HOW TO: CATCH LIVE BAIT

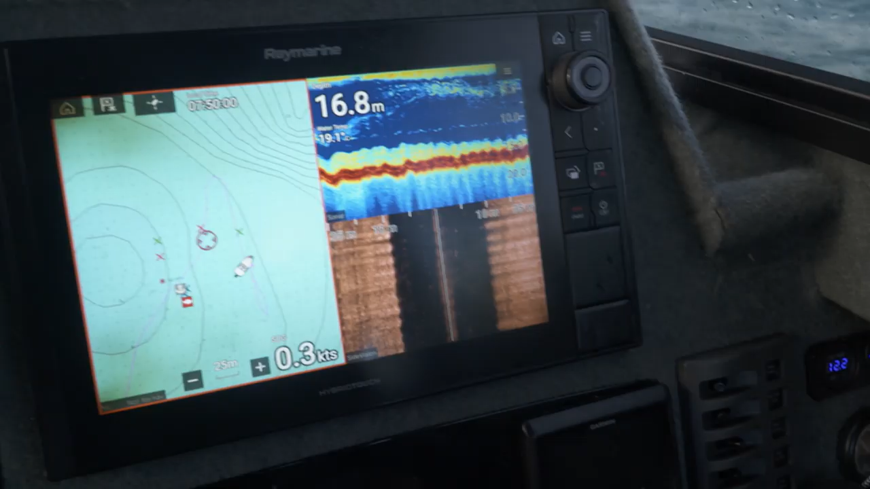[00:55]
On screen: depth 16.8 m, speed 0.3 kn
We've got a sounder we're pretty fortunate have good technology on our boat looking for bait skills looking for things which indicate where live bait are holding and areas where they might be holding.